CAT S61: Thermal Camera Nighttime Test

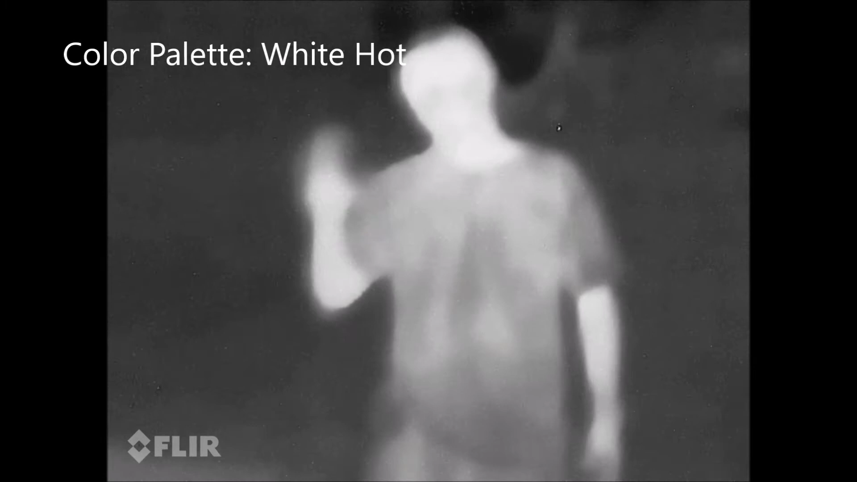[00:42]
Now I'm about 8 feet away from the camera and it's pitch black out which means the FLIR MSX Overlay technology isn't working. All you're seeing is the raw thermal resolution. Now the manual states that the thermal resolution is only 80 by 60.
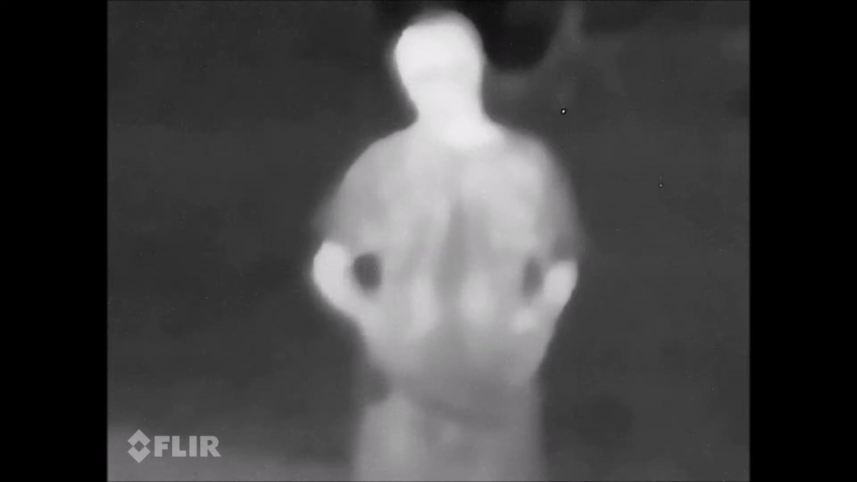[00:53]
Disappointed in this, I contacted CAT's technical chat and repeatedly asked them what the thermal resolution really was and they assured me that it was 120 by 160 every single time.
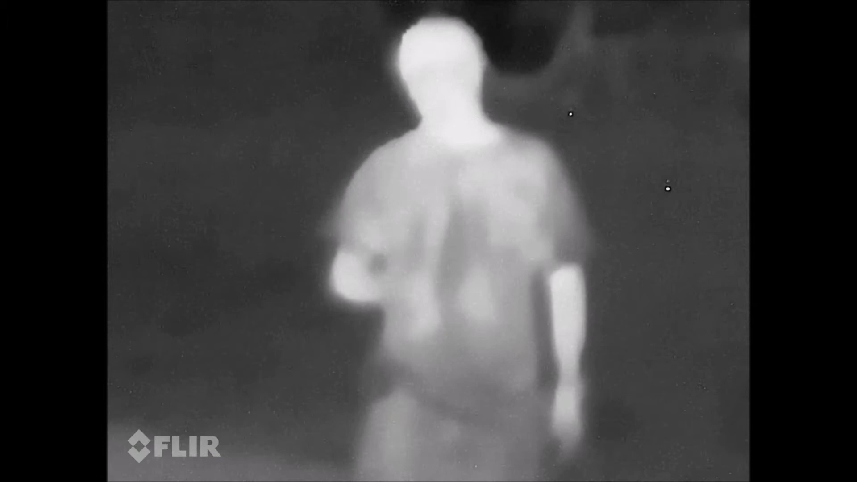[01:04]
However, looking at this type of video footage, I can't help but think it's still only 80 by 60, the same raw thermal resolution as the S60. Obviously with the MSX improvements it does look clearer but without MSX you get to see how crunchy it still really is. Tell me what you think in the comments below.